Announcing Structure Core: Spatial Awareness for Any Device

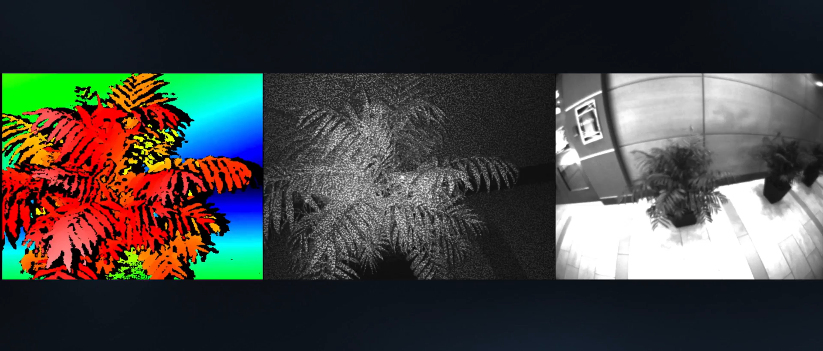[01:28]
The depth engine is powered by sharp stereo IR cameras, a brand-new high-contrast laser projector,